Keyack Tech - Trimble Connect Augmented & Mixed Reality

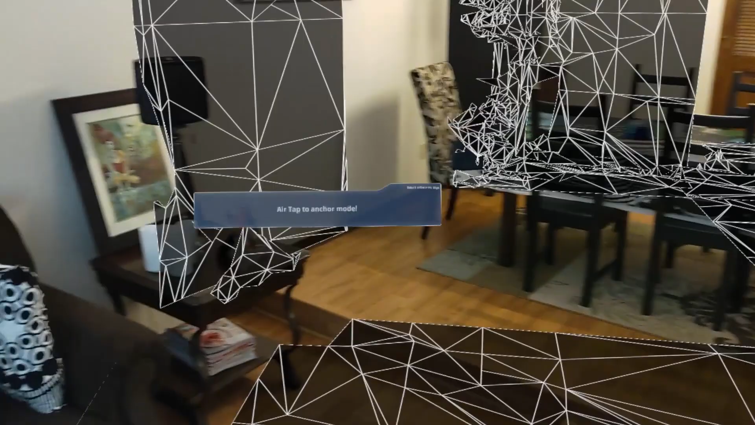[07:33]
And the first thing it's going to actually do is it's going to try to calibrate to the environment, the physical environment.
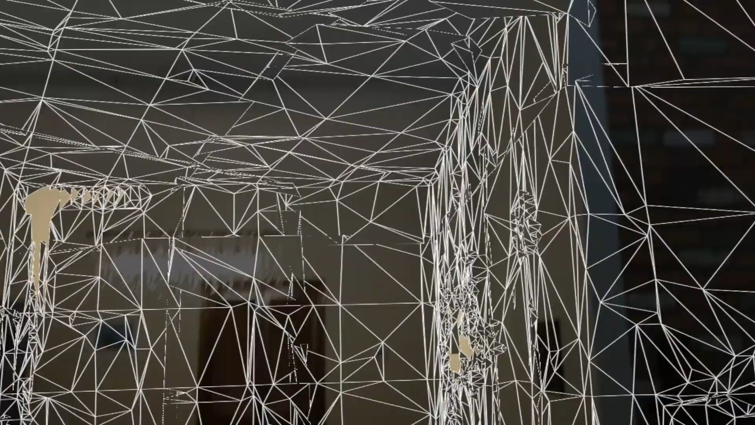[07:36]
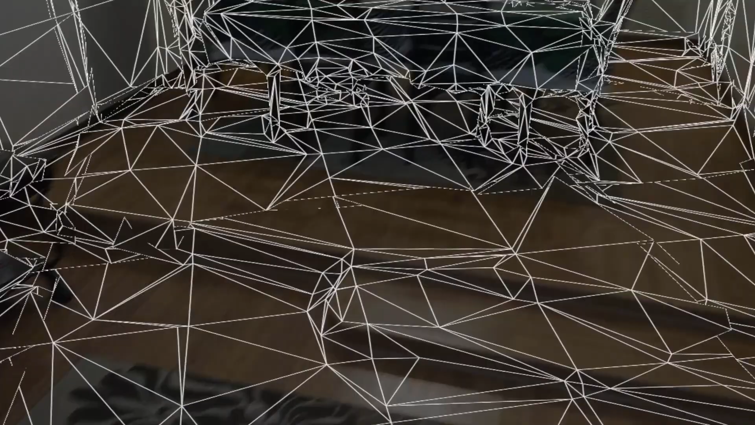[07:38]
And basically what it's going to ask me to do is, well, hey, where do you want to actually place the model? I'm just going to go ahead and put it on the floor here as a starting point.
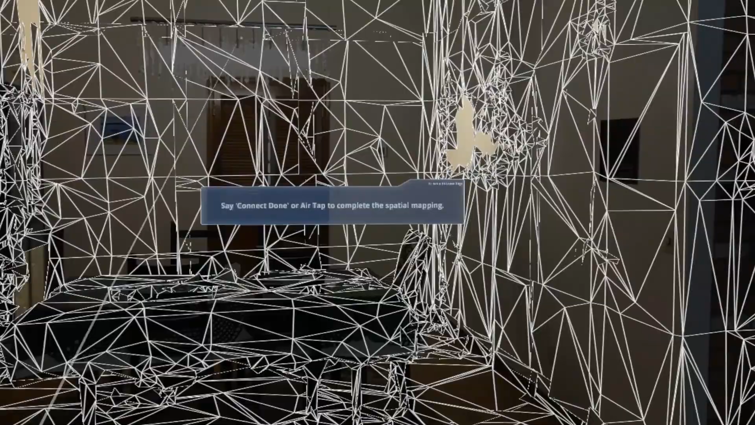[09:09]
Say connect done or air tap to complete the spatial mapping. Okay. So again, the calibration and the spatial mapping,
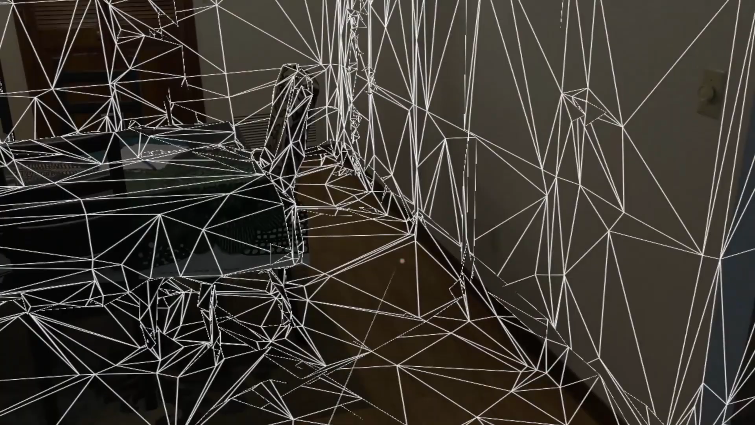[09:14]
and I'm just going to say air tap, air tap on the first wall. Okay.